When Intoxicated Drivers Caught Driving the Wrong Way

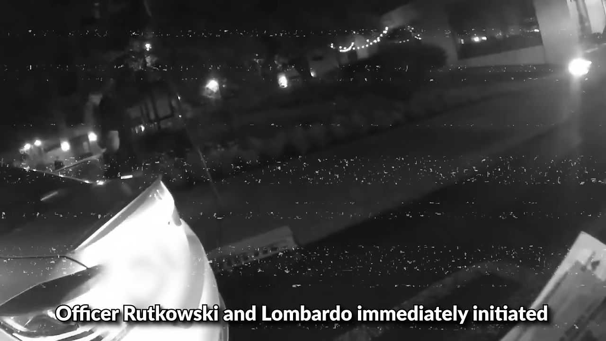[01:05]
Officer Rutkowski and Lombardo immediately initiated a motor vehicle stop.
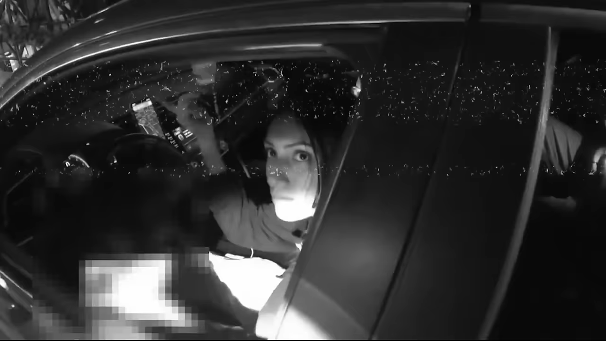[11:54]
The officers immediately conducted a traffic stop. What's going on tonight?